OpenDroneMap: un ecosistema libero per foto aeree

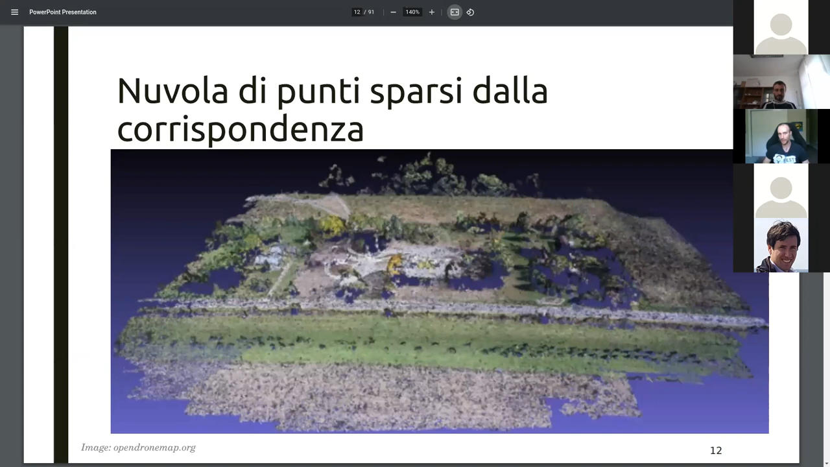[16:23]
Questo algoritmo va per tutte le fotocamere, per tutte le immagini e triangola in base alle informazioni ora a disposizione, grazie al structure from motion, una nuvola di punti più densa. Una volta che è la nuvola di punti più densa, possiamo procedere a creare una mesh.
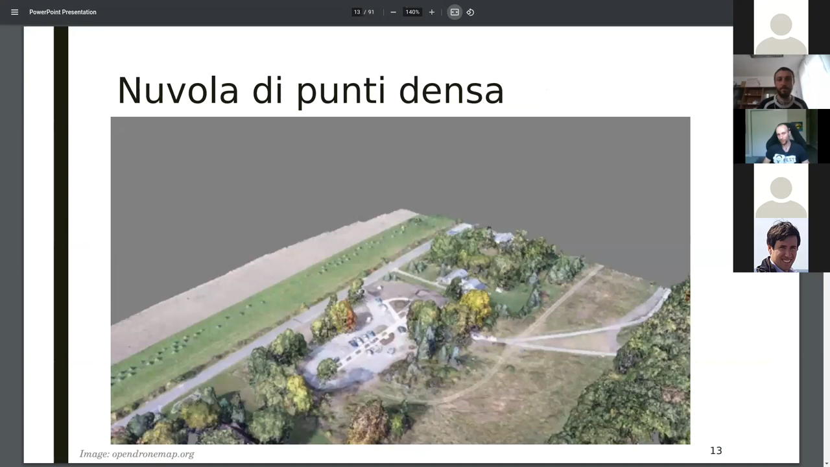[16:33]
La mesh è praticamente un modello 3D pieno dove vengono riempiti i punti,
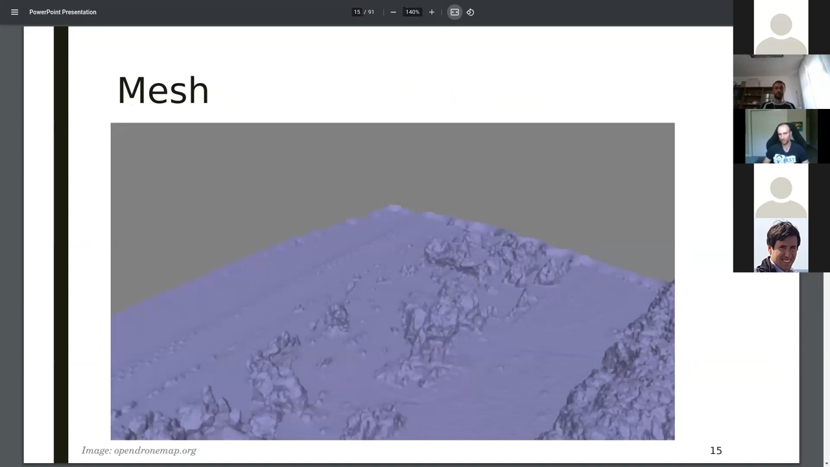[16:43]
è come connettere i punti tra di loro della point cloud per creare una struttura omogenea, senza spazi o senza vuoti.
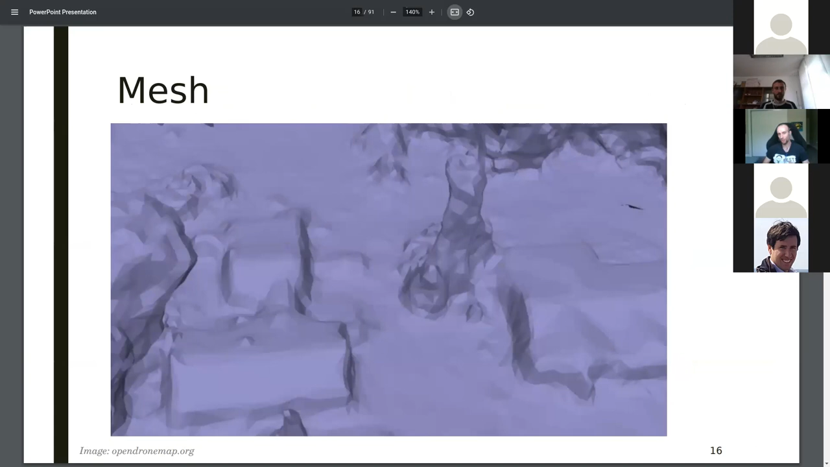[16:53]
Una volta che la mesh è stata creata, ci dobbiamo aggiungere dei colori. Qui torniamo indietro alla posizione delle fotocamere
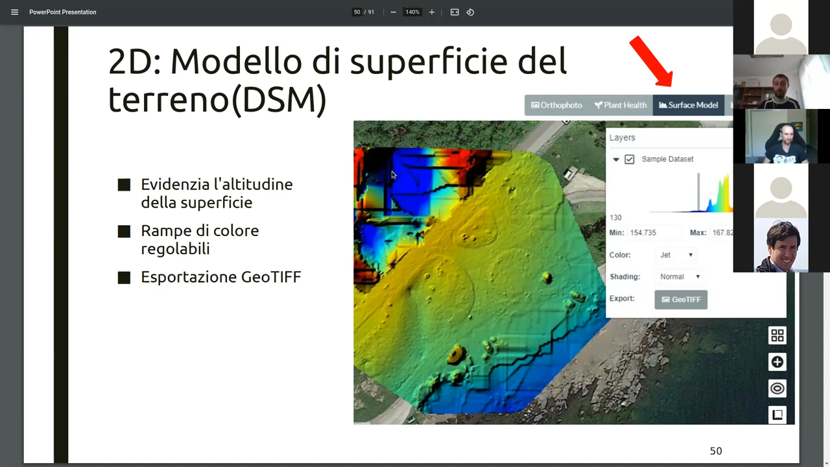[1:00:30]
perciò il DSM rispecchia tutte le superfici possiamo vedere qua le macchine e gli alberi e poi invece c'è il DTM in questo caso qua possiamo notare che ci sono sì delle differenze per esempio questa macchina qua è completamente sparita o quasi non si vede quasi più rimangono degli artefatti perché come vi dicevo prima bisogna giocare un po' sui parametri su alcuni parametri
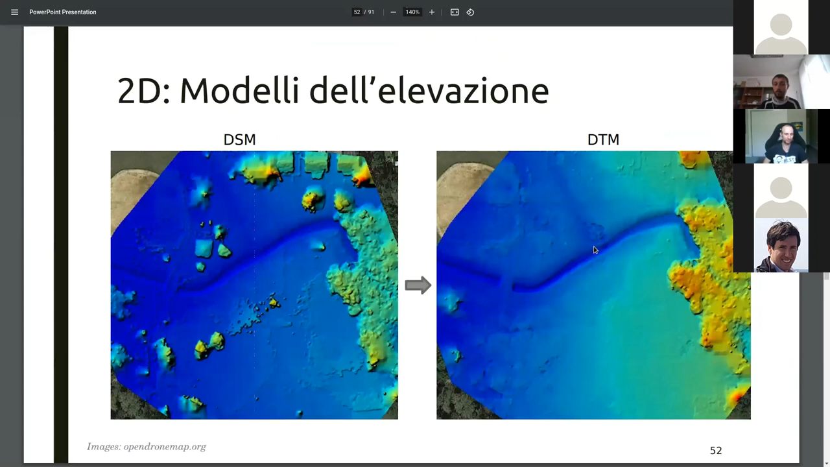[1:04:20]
sì esatto il software che visualizza la mappa 2D è lì flat mentre
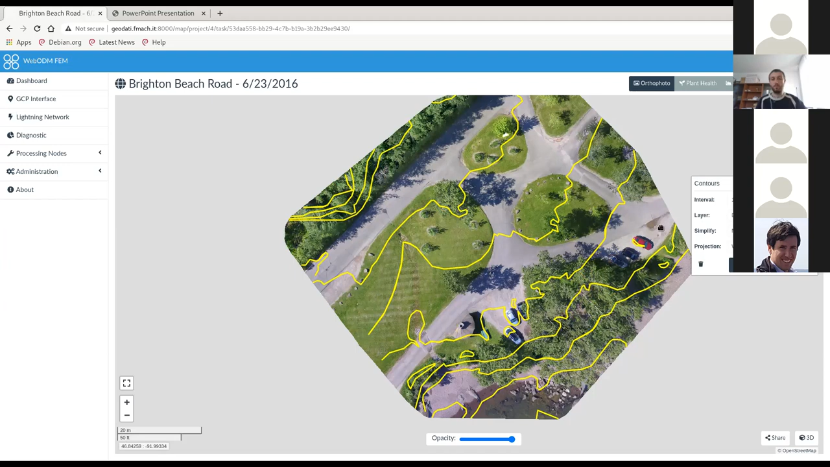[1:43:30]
però potete vedere che con il DTM le cose di livello sono sicuramente più accurate. Posso anche scegliere l'intervallo, perciò posso ridurlo o posso aumentarlo a 2 metri, per esempio, in teoria dovrebbero dimezzarsi. Ok, ha tolto quelle di mezzo e abbiamo ottenuto questi qua.
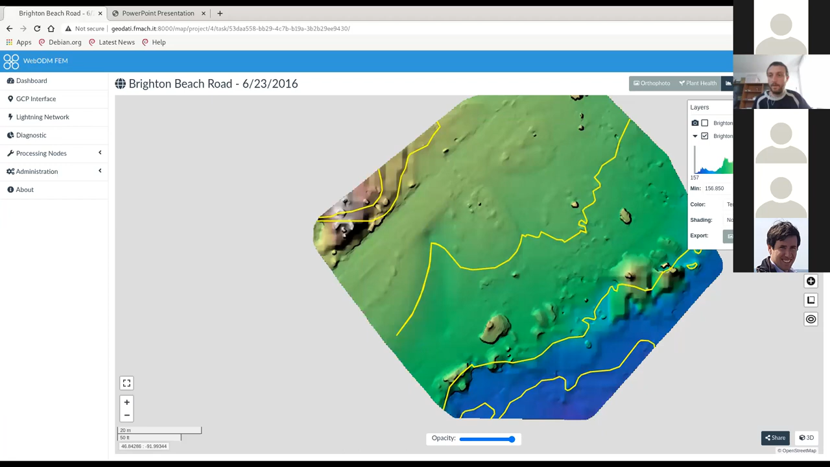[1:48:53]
vedete, sono tutti colorati, anche questi pixel qua, che prima erano comunque in grigio. Stesso discorso vale per il modello del terreno. Come abbiamo visto anche prima, il modello del terreno cambia e appiattisce tutti gli elementi di superficie e non a livello del terreno. In questo caso qui abbiamo preso i parametri standard che fanno un buon lavoro, per esempio sulla casa hanno fatto, sull'edificio hanno fatto un buon lavoro, e sulle macchine così e così sicuramente hanno un po' ridotto, però non è che hanno appiattito completamente.
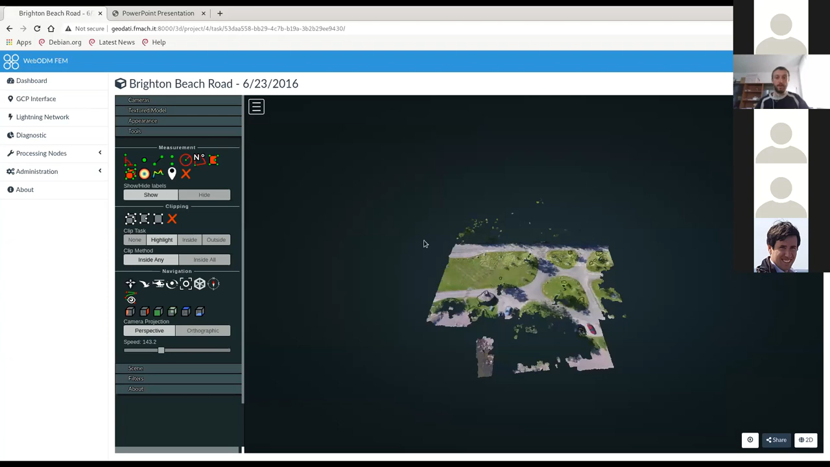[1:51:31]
che ci fa vedere la nuova di punti in 3D. e allora, qui devo un po' più ricordarmi,
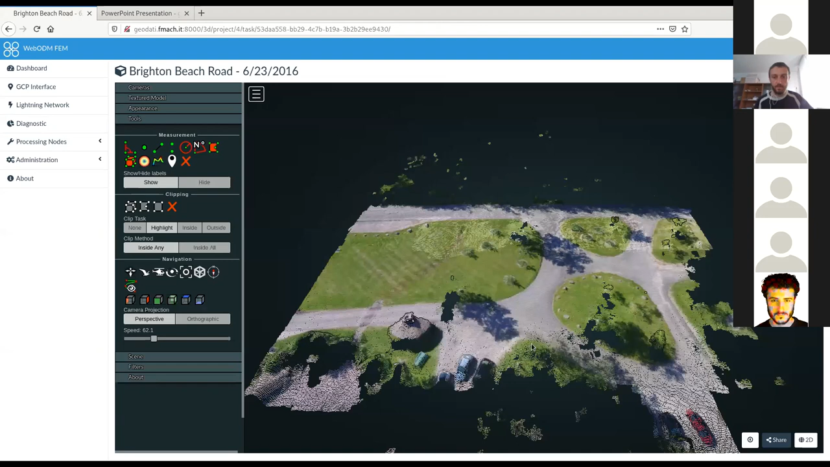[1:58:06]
Perciò in questo caso qua è una nuvola di punti.
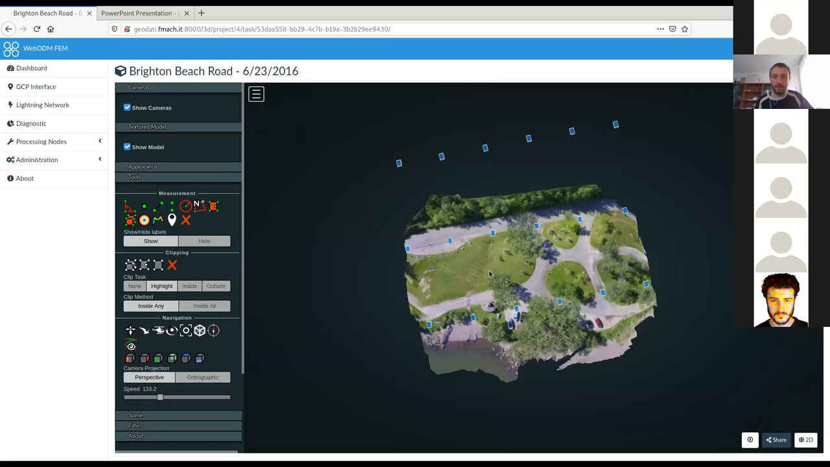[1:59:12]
sulla mappa 2D le vediamo anche sulla mappa 3D e anche qua cliccando ci fa vedere l'immagine di quella camera lì e è possibile scaricare l'immagine o scaricare il geogeson della camera le camere le abbiamo visualizzate adesso l'ultimo step è lo scaricamento dei dati